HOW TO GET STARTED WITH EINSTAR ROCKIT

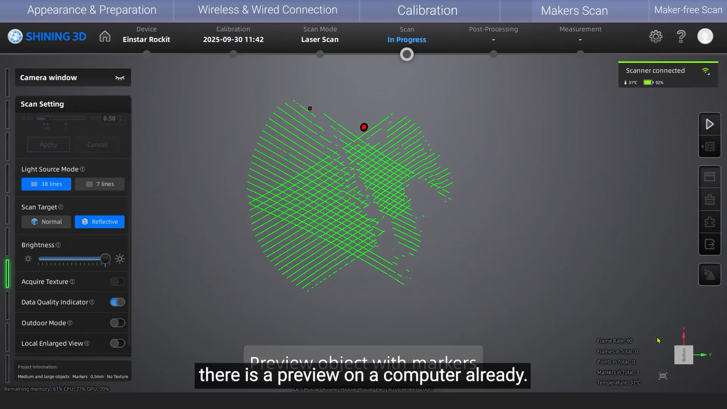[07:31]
And then you will notice on the back side of the scanner, there are two buttons. Besides the middle one, there is a plus button and a minus button.
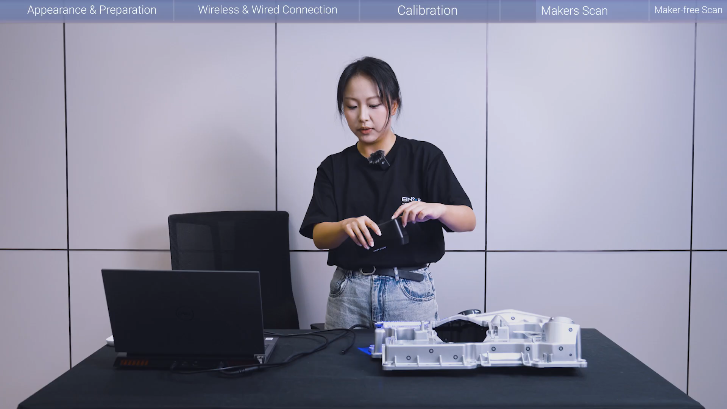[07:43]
If you just enter this preview section and you click plus, it will zoom in.
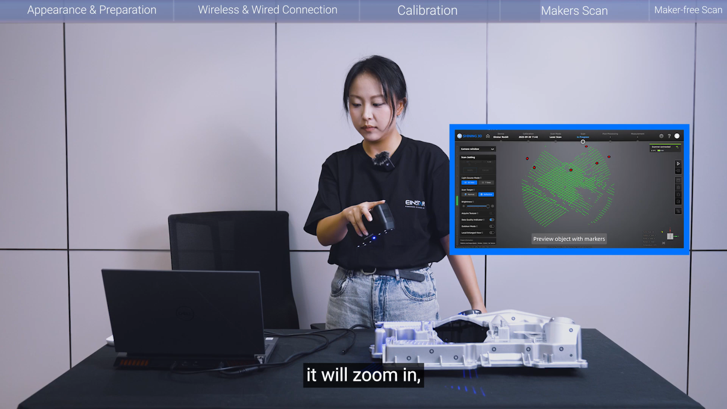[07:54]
And minus will zoom out.
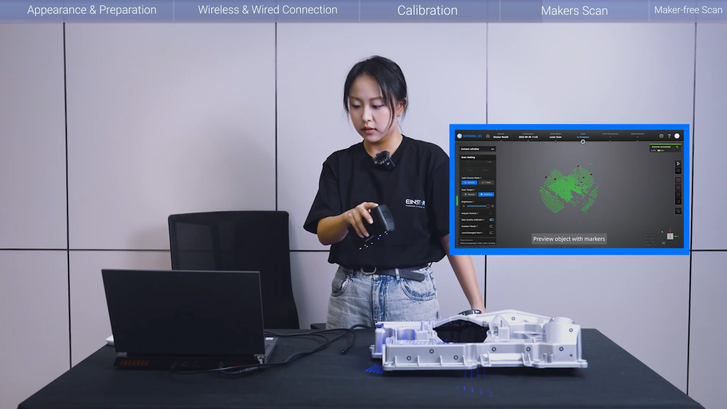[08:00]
So, so you can modify this preview window based on your needs. And then double click the middle button.
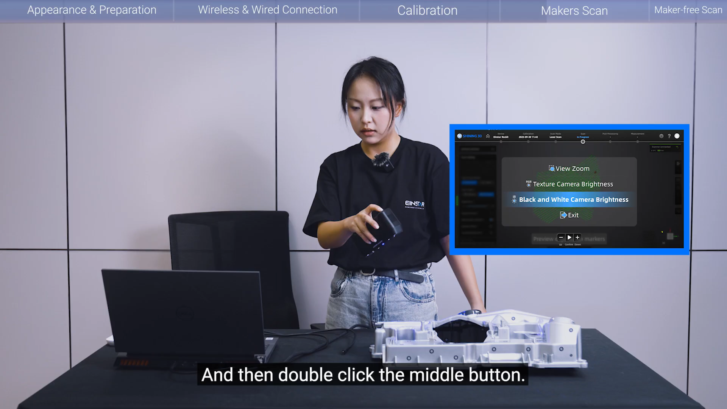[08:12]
Double click the middle power button. You will have this, you will have this multifunctional window. And then choose to click minus or plus to select black and white camera brightness.
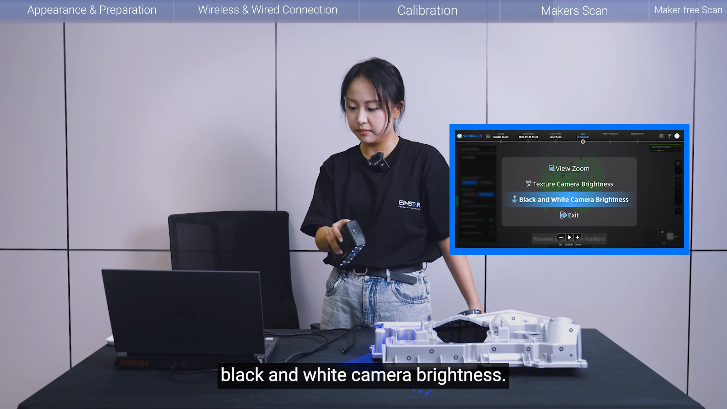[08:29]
So now you can adjust the light,
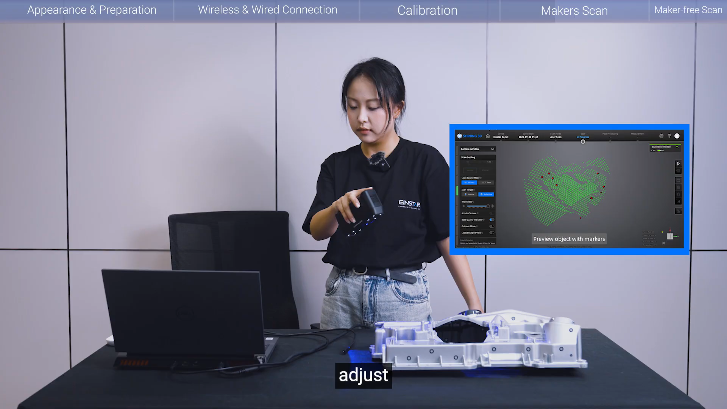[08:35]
adjust the brightness of the laser lines.
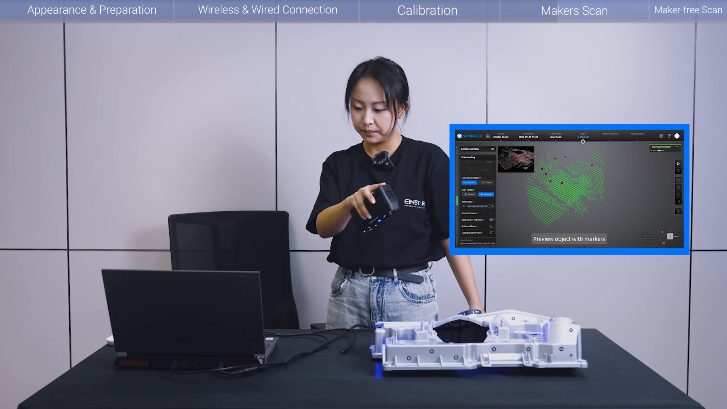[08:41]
So until the preview window has slightly reddish, then we are ready to go.
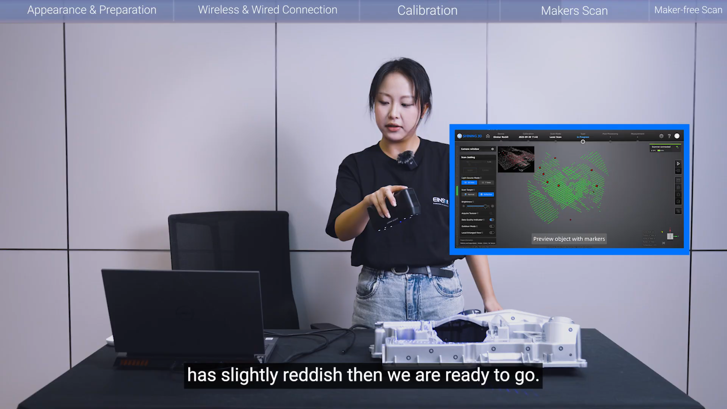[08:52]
So this is just some preparation during before the scanning job. And then if everything is set up, plus you can press the middle button again to start scanning.
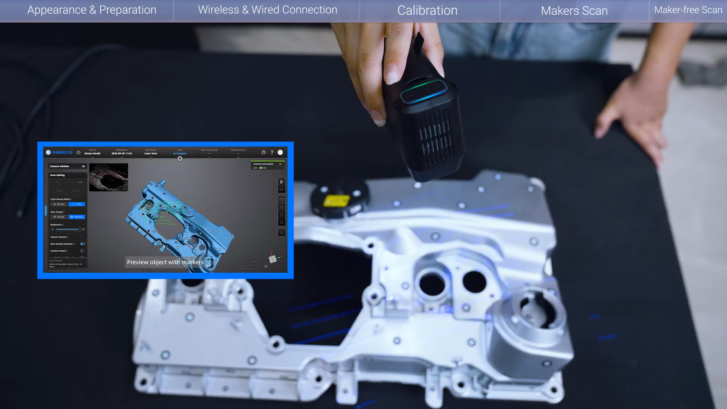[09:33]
And the scanner will smoothly change into the seven parallel lines. So when you change into this pattern, make sure that you move a little bit closer.
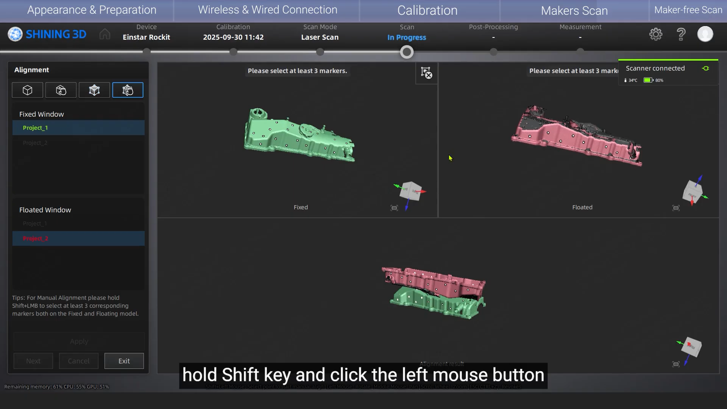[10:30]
hold shift key and click the left mouse button to manually select three or more identical markers on the two projects for assembly.
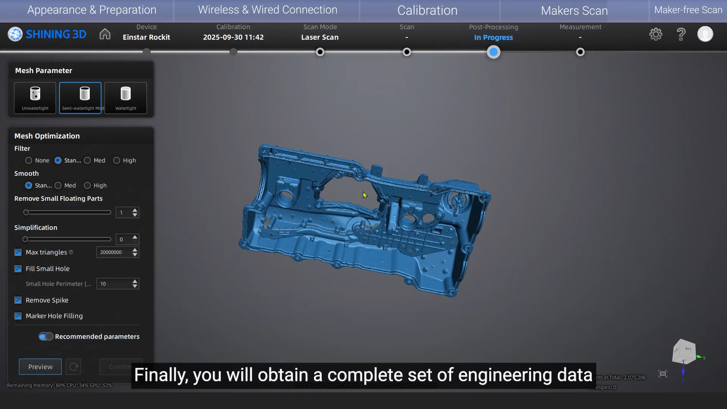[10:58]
Finally, you will obtain a complete set of engineering data for both the front and back sides.
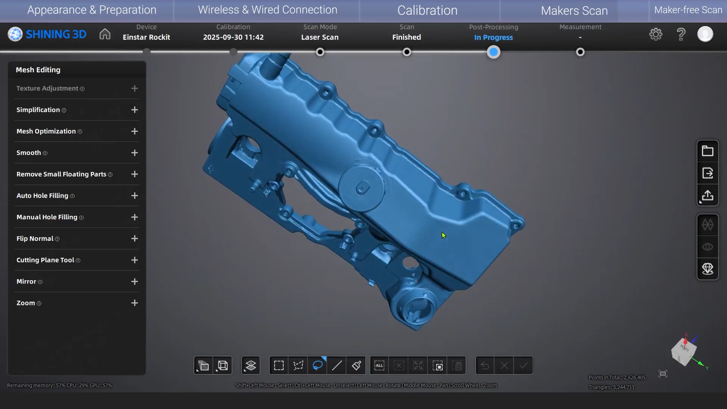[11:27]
are going to take 2,000-3200 milliseconds.
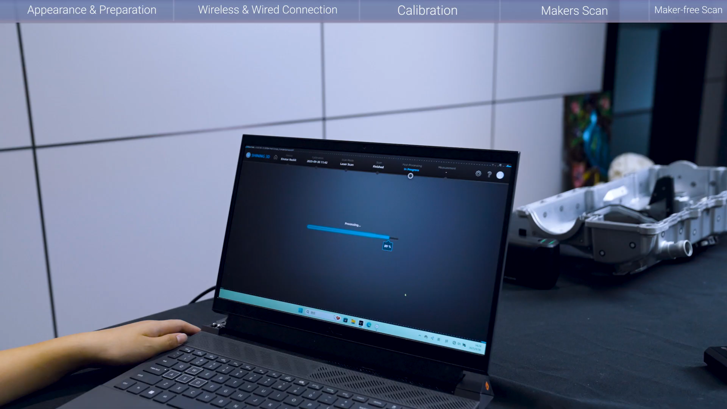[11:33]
So after you generate the mesh, you can also export the data onto your local computer. So click save mesh locally and you can choose to save it into
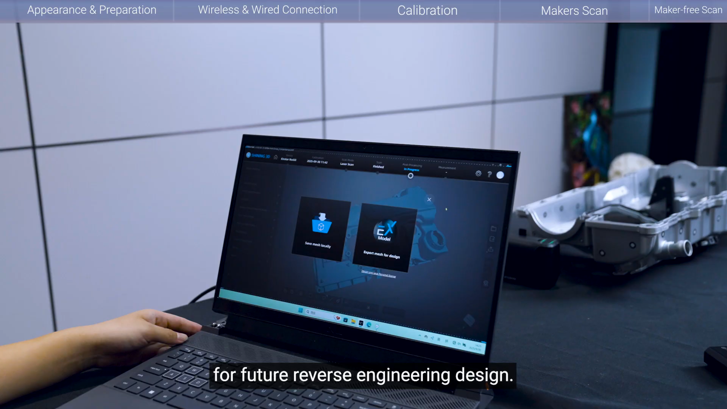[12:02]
the format below on your computer. Or you can directly save it and export the mesh for design to EX model for future reverse engineering design. And we also support share your data to Sketchfab. As long as you have logged in and then you can directly export this data to your space.
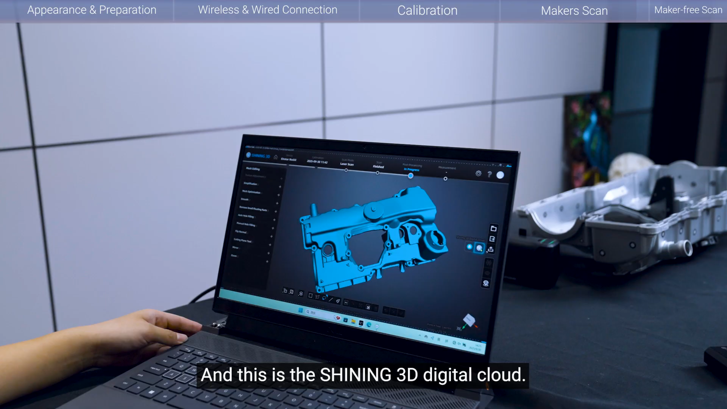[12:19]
And this is the Shiny 3D Digital Cloud. As long as you have logged in into your Shiny 3D Digital Cloud, then the data can be transferred to your cloud very fast.